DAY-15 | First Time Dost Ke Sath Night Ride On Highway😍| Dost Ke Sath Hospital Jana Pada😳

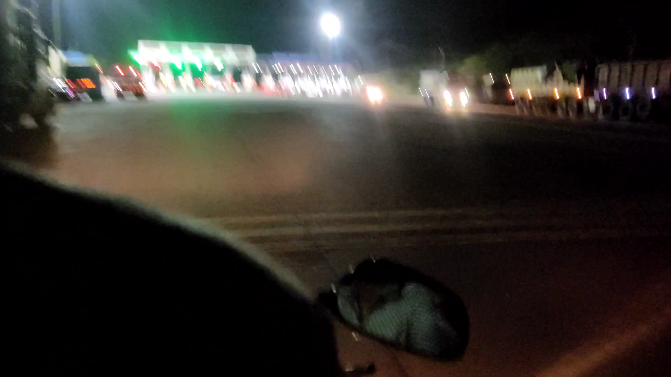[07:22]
सो गाइस रिटर्न वापस आ चुके हैं, रिटर्न वापस बाय टोल टैक्स फिर से रिटर्न वाला।